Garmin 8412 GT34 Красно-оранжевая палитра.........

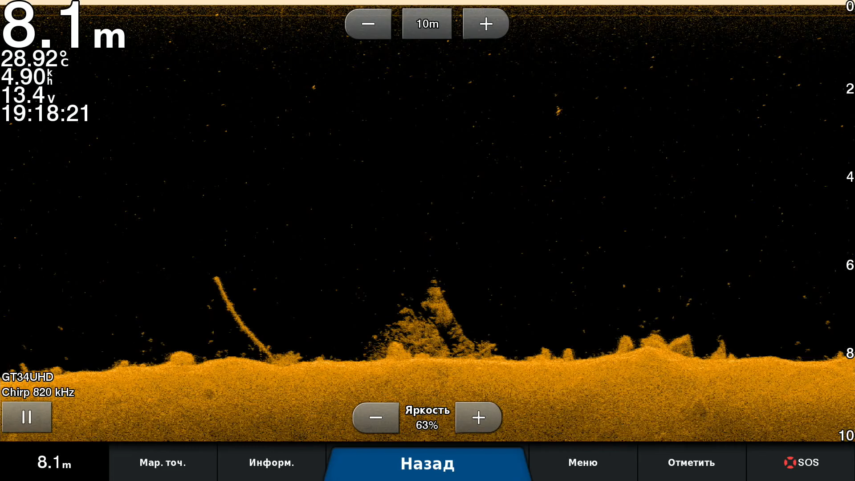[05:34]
On screen: depth 8.1 m, water 28.92°C
Это какое-то нагромождение. В общем, не трудно сказать, что это такое. Что я буду придумывать. Просто посмотрим. Но оно как бы ничего выглядит. Да. Спасибо.
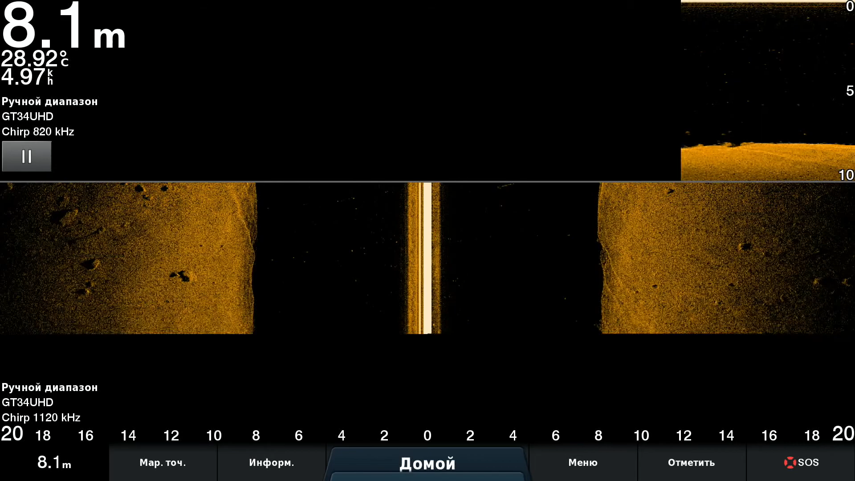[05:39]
On screen: depth 8.1 m, water 28.92°C
Мы сейчас нырнем сюда. И тут еще увидим, может быть, хвост вот этого всего. Ну, в общем, вот это палитра красно-оранжевая. Осталось мне еще попробовать наверное, темно-изумрудную. Глаза выедает. Но что-то в ней есть. Тут тоже что-то есть. Ага.
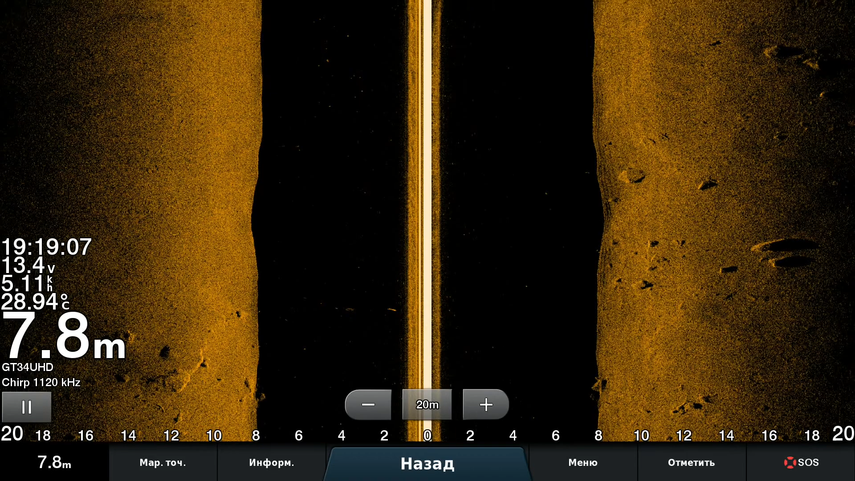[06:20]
On screen: depth 7.8 m, water 28.94°C
Ну, ладно. Вот сейчас проходим опять. перспективного места. И я переключаюсь на зеленую палитру и отдельно уже сниму с ней.